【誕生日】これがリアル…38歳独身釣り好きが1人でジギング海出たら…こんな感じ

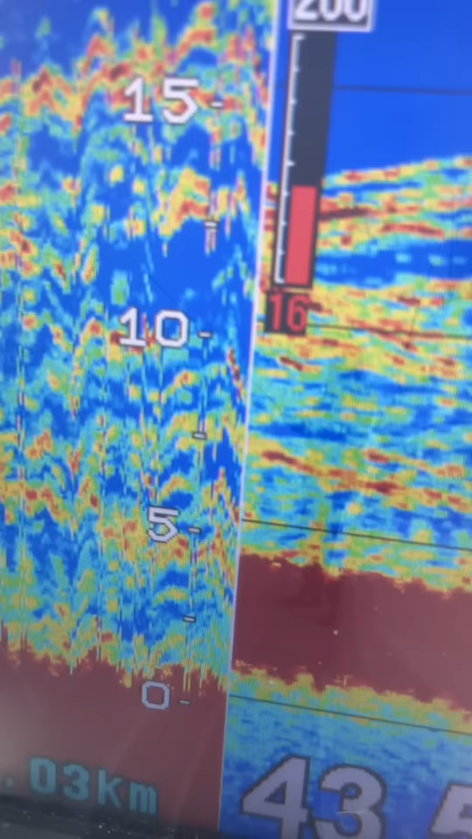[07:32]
なに?こんなんはいけんの?
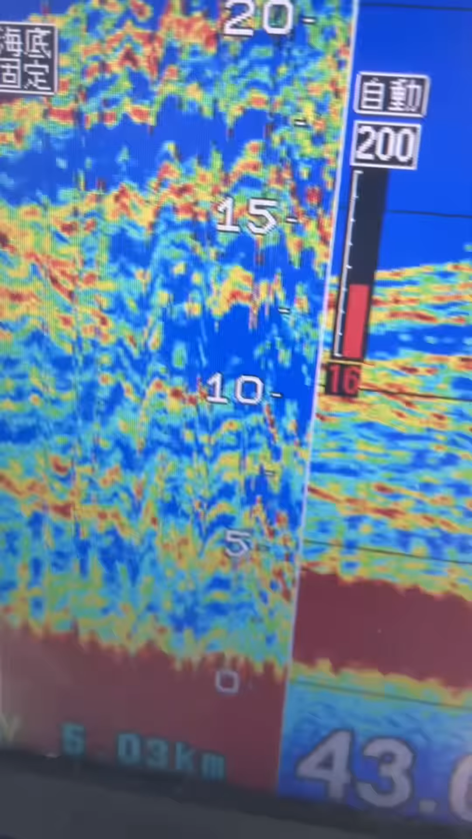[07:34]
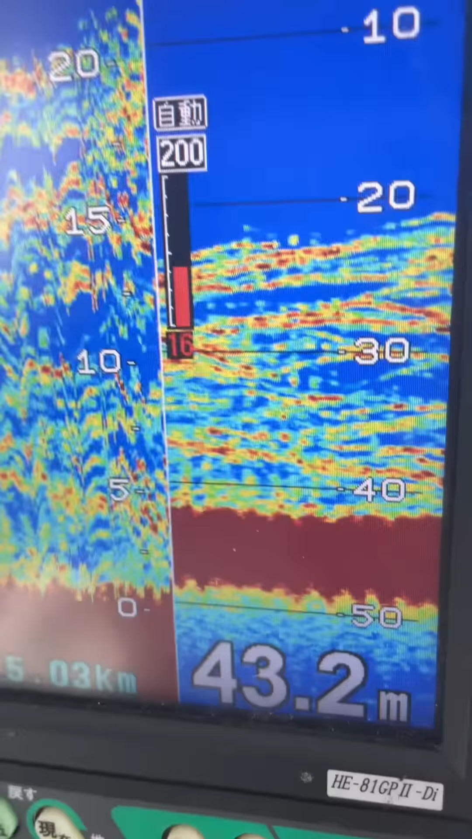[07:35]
On screen: depth 43.2 m
これとかいけんの?全然食わんないけどダメなん?ダメなんこれ?